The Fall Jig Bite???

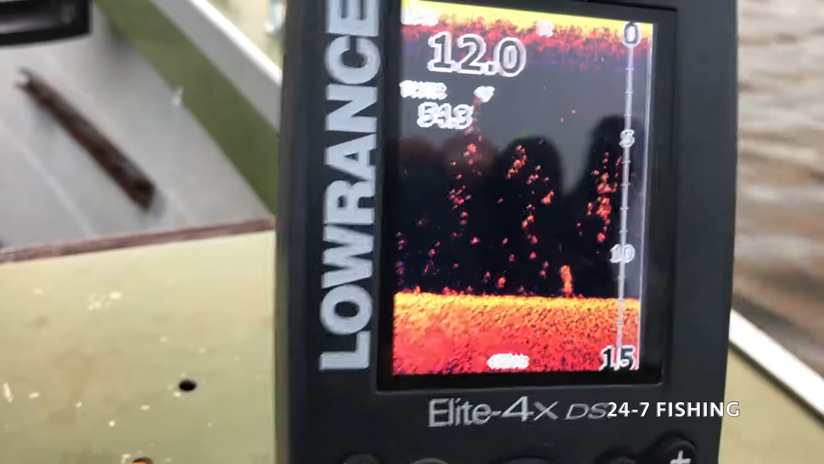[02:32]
I mean, this whole north end of this lake fills up with bait once the temp drops. And the crappie just starts feeding up like crazy. So that's a beautiful water temp. So we're going to shoot to our first spot. I fish at this point, like right in the beginning of my trips every time.
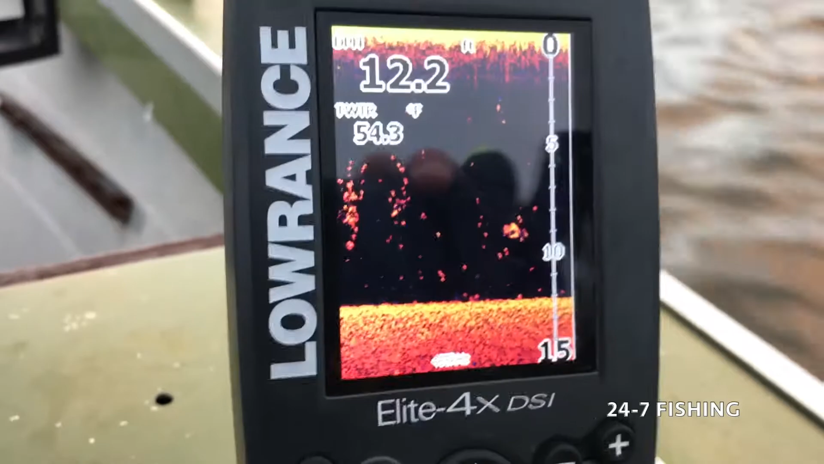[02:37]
Usually I can pull a few keepers and we'll see if everything goes according to plan.